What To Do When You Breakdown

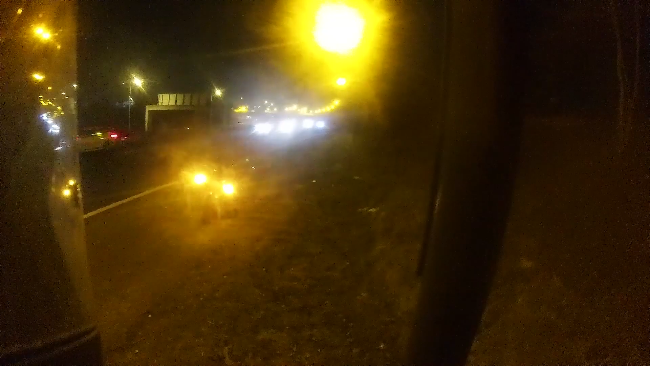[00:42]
pulls over there's smoke coming off the bike and it's just failing it's just really fucking horrible sound got off had a quick look around and there's oil pissing out I shouldn't
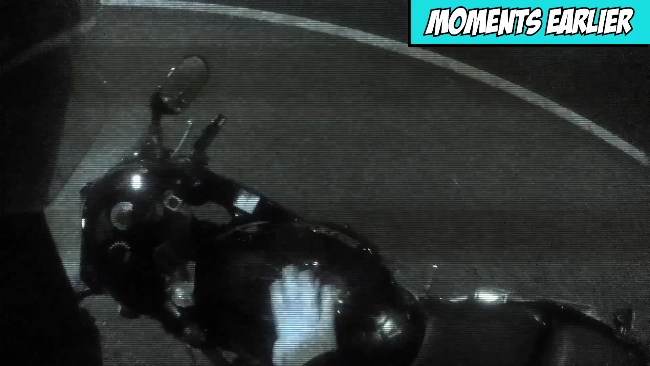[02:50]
there's smoke coming off it though, which is never a good sign, means oil is burning, fuck,